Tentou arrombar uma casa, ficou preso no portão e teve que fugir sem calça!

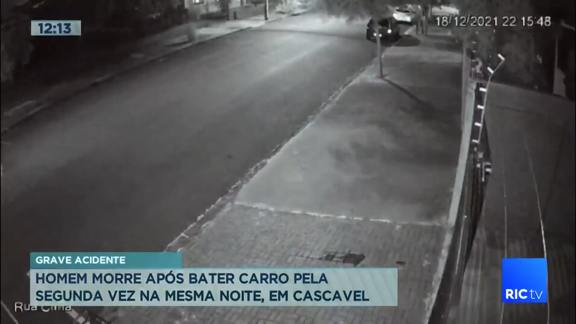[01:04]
Tem uma placa de pare bem nessa esquina e o motorista ali é obrigado a virar à direita, não consegue atravessar a avenida. Mas, como a gente vê nas imagens, o carro nem freia e bate com tudo contra o canteiro central.